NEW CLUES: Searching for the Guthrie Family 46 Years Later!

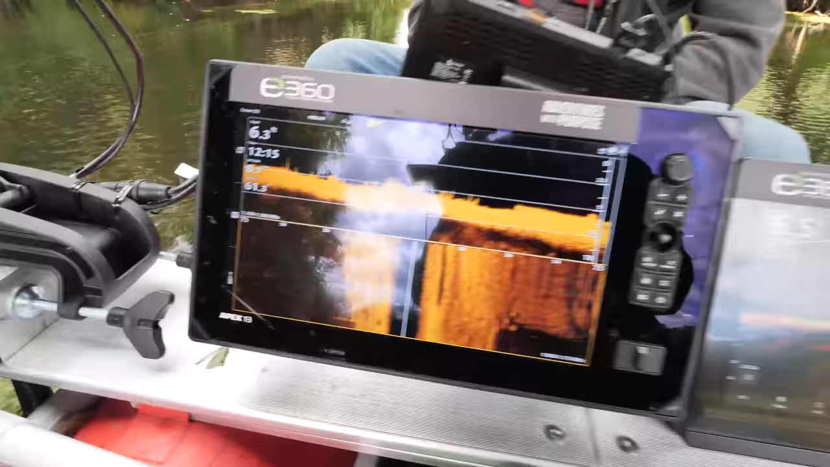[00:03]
Oh, wait a minute, what is that?
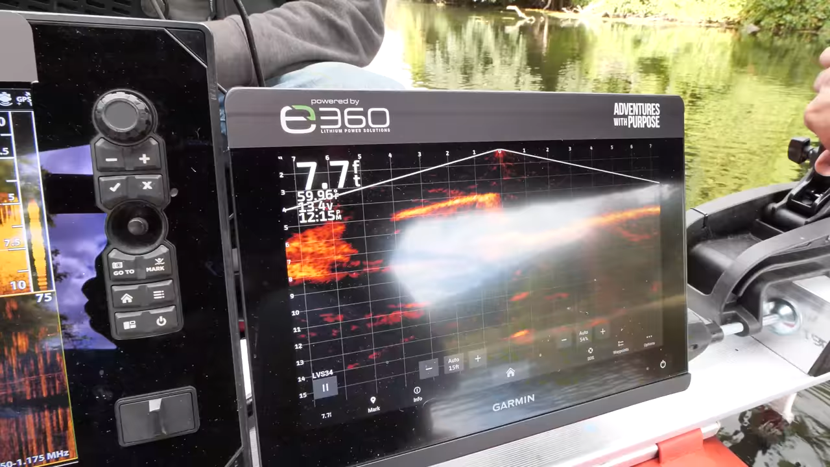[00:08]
What is that?
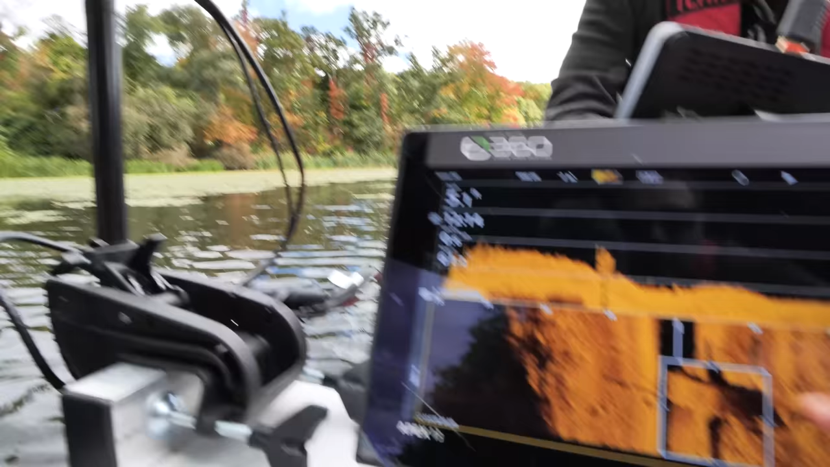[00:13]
A vehicle is off to my right.
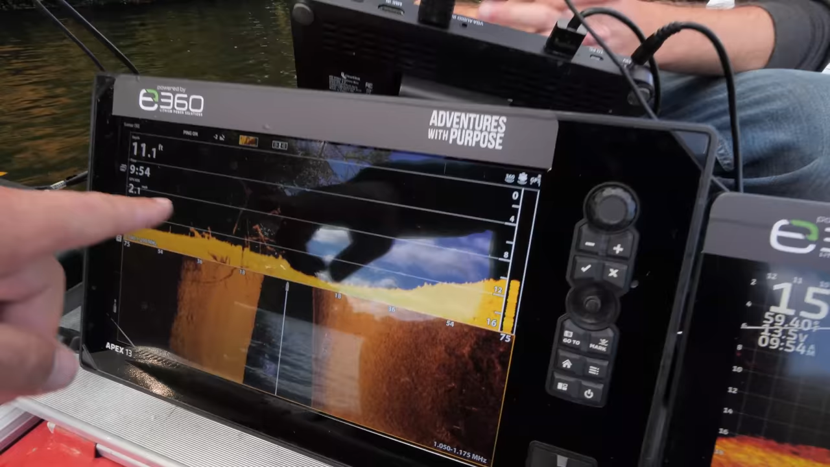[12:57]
So we just nailed one tree that was underwater. We got another one on the left underwater here.
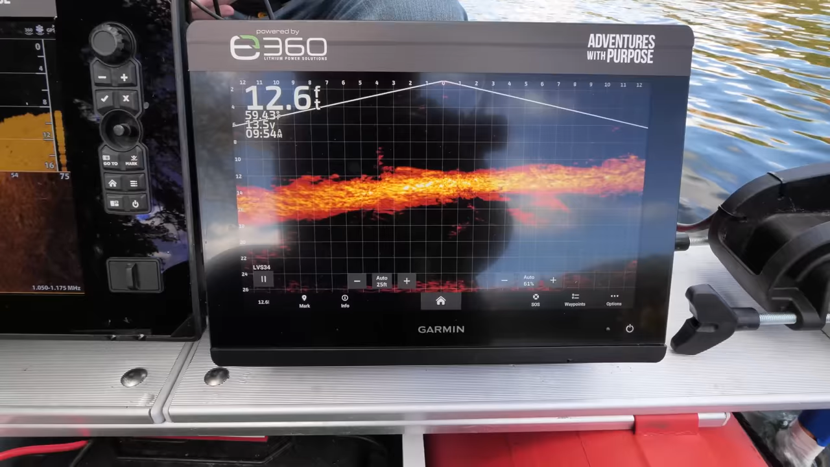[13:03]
On screen: depth 12.6 ft
If you've never been with us before, the way that our sonar works is we use our life scope on the right here.
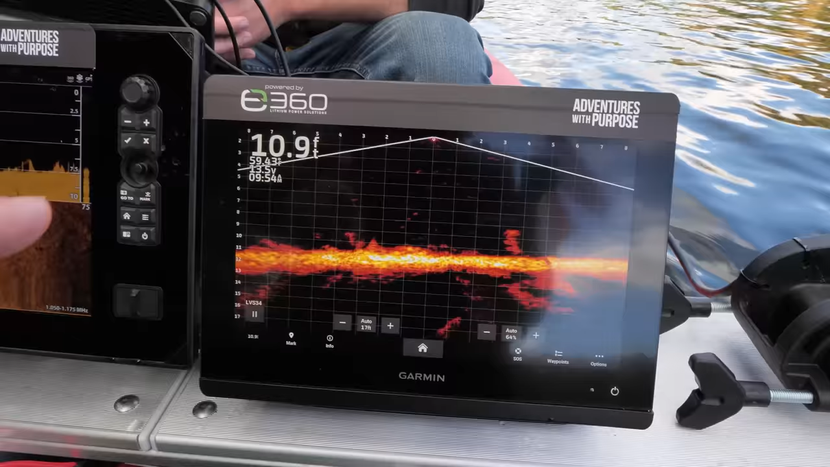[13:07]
The life scope shows anything happening in real time. I want to go back over this right here too.
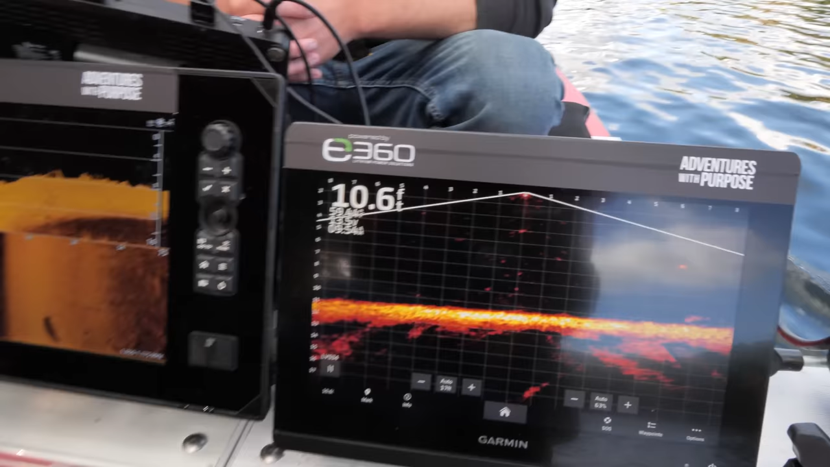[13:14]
Anyway, this is shows anything that's happening in real time. Whereas our side scan is casting 75 feet to the right,
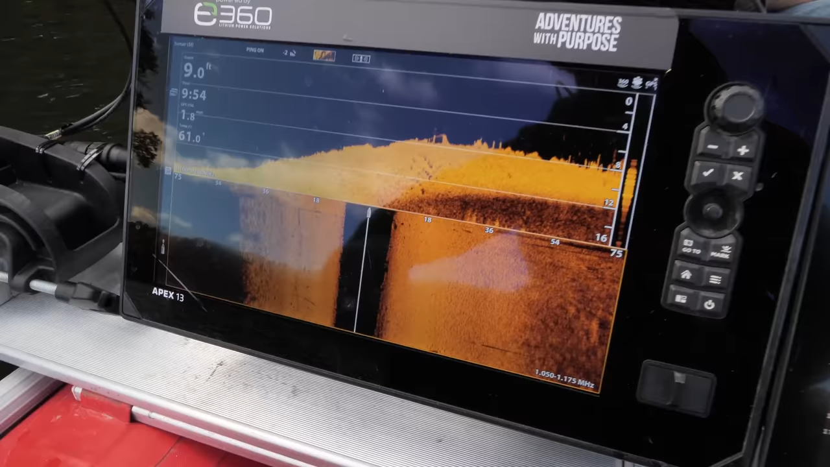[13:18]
On screen: depth 9.0 ft
75 feet to the left. Anything that's black is water column.
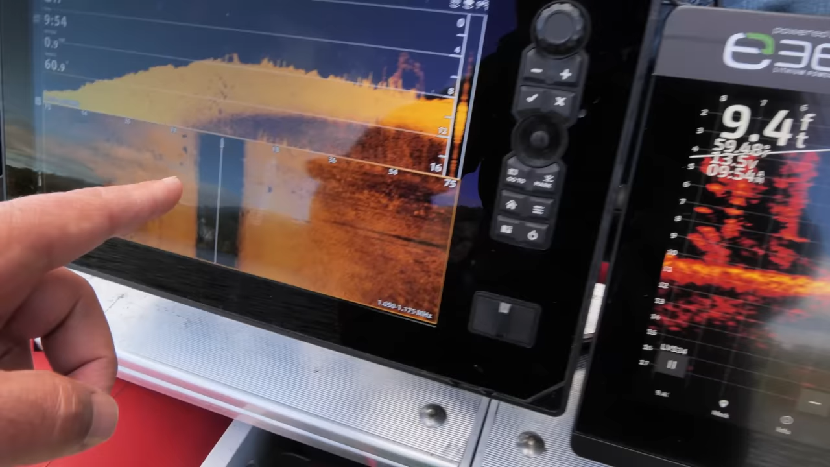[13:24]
On screen: depth 9.4 ft
And so as this number changes here,
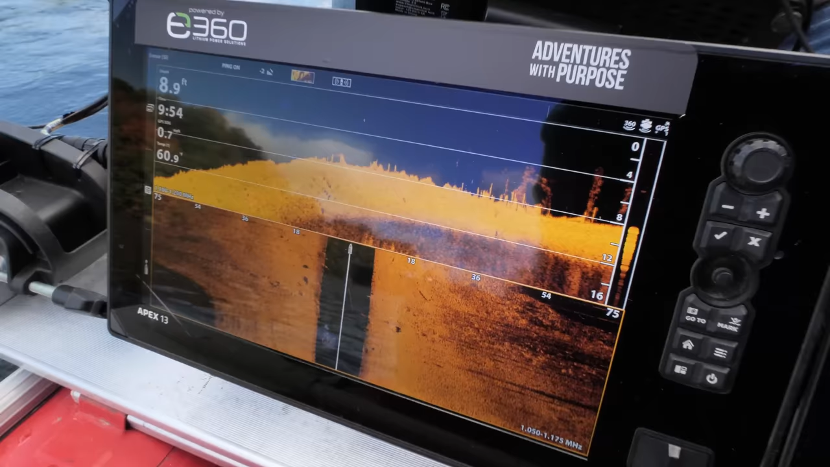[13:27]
On screen: depth 8.9 ft
the black number is also going to change on the grids, whether we're shooting down imaging or side imaging.
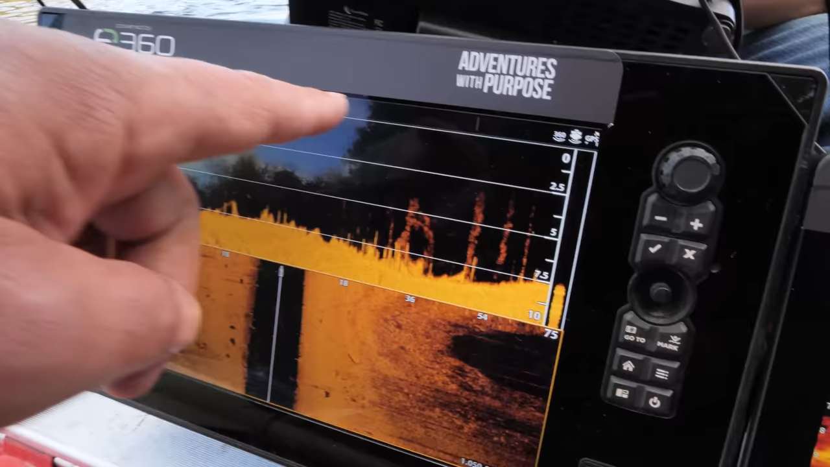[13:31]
This one is a picture in time, whereas this one is happening in real time.
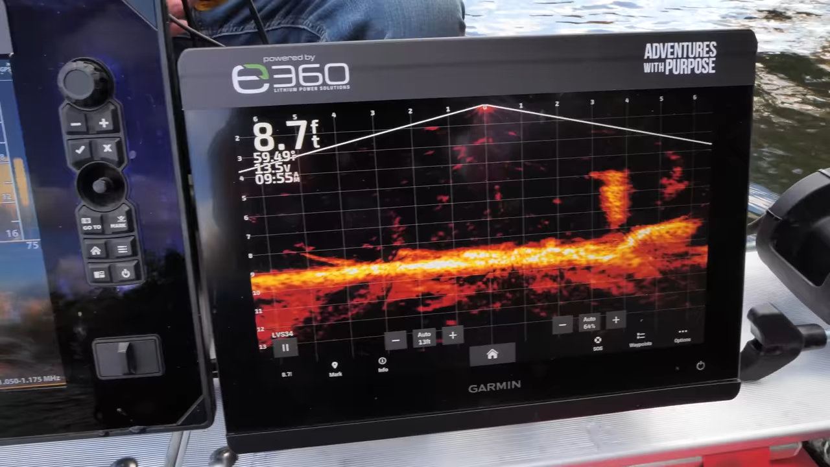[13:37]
On screen: depth 8.7 ft
But let's jump back over this little object that was over here and see if it happens to be the size of a Ford Maverick.
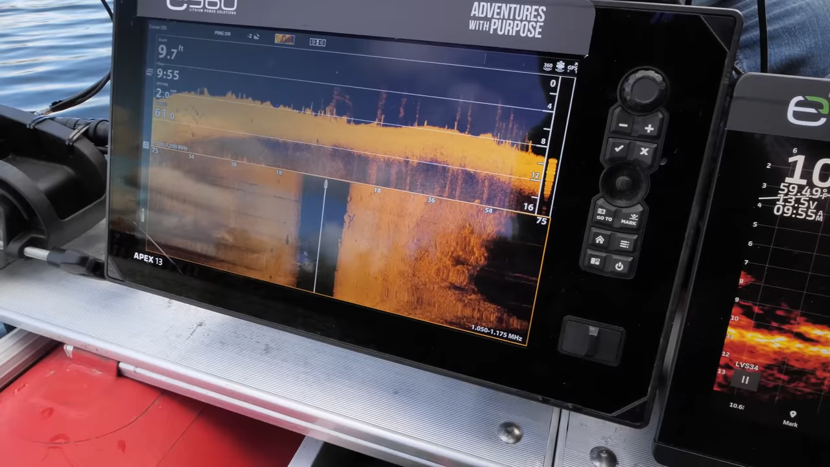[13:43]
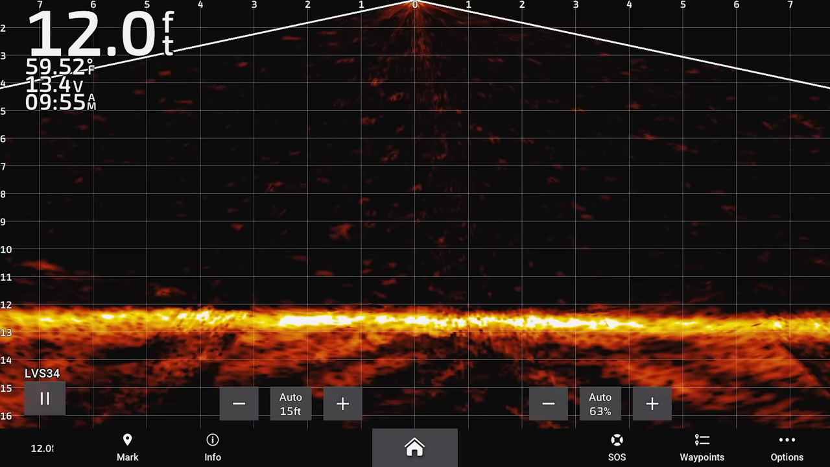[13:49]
On screen: depth 12.0 ft, water 59.52°F
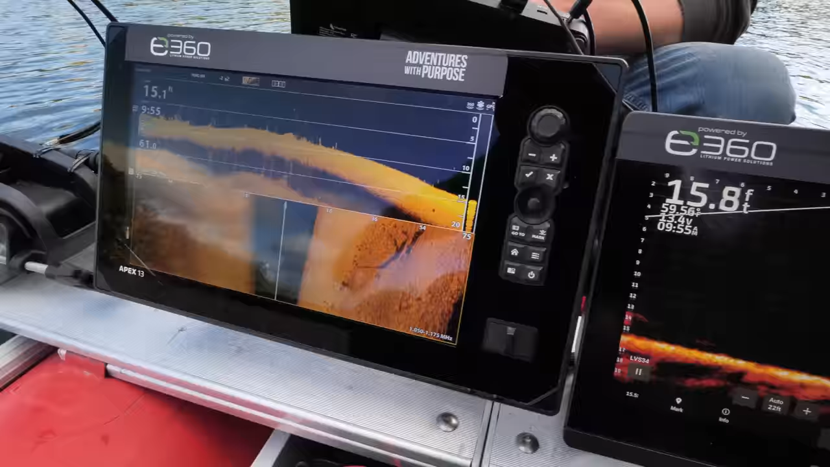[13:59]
And I think just the way that that log was laying and reading.